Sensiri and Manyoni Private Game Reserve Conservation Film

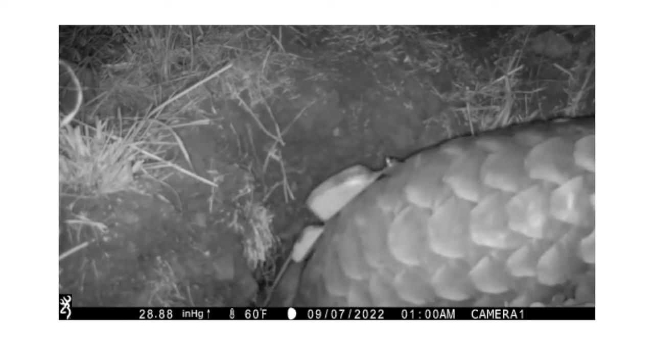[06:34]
We put camera traps up at the burrows and saw on one of the videos a little pup on its mum's back, which is very, very exciting,
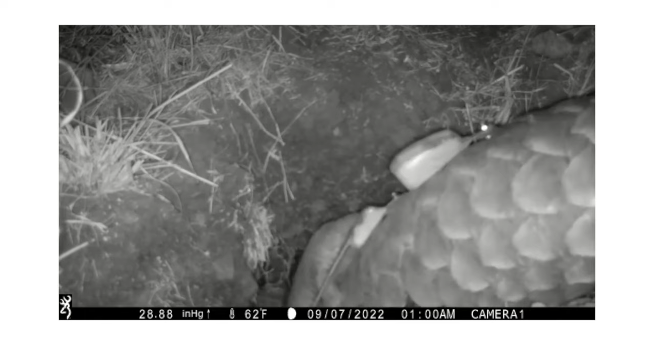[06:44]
and it means that our population is actually growing now and that the whole pangolin program is a massive success. Pangolins had been sort of locally extinct in KZN for probably about 80 years or so. So it is also really exciting.